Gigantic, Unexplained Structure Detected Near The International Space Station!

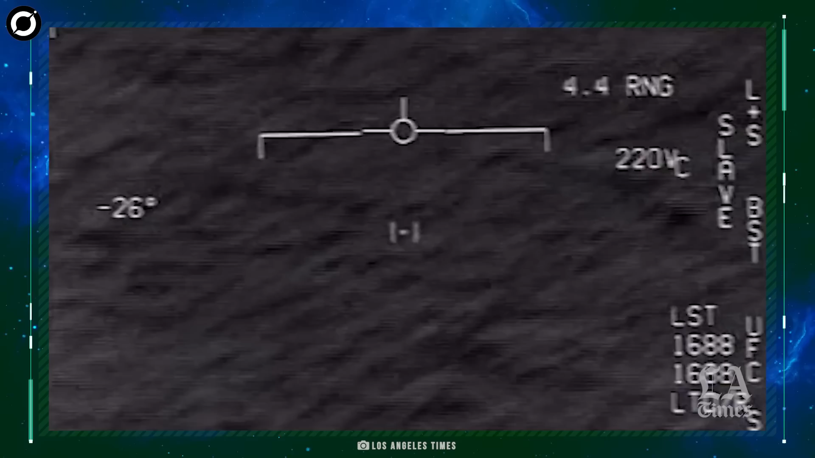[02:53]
The two videos date back to 2004 and
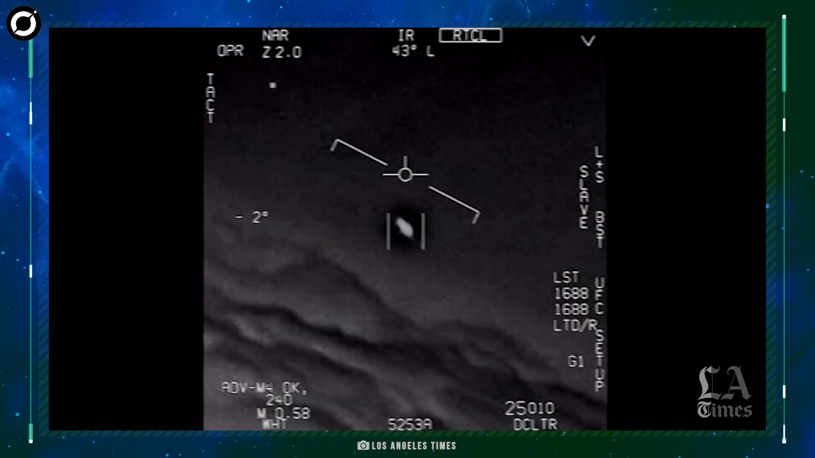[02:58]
2015 and show objects flying at high speed that remain unidentifiable till date.